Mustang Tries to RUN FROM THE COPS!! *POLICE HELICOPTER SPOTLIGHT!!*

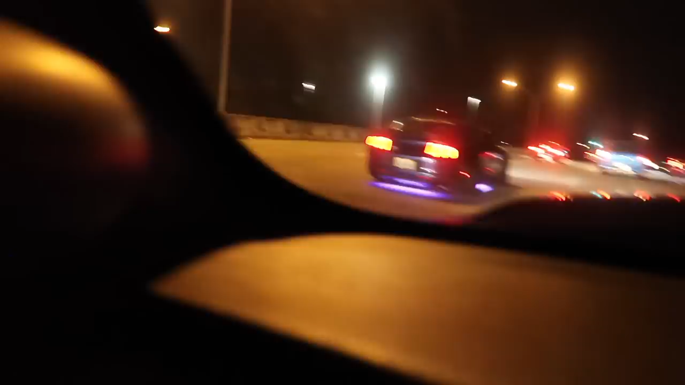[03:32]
Cops. Oh, it looks like they just got somebody pulled over.
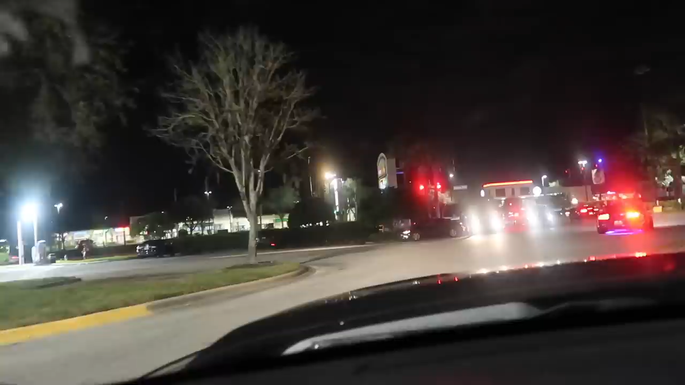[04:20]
and then cops are right there talking to those people right there.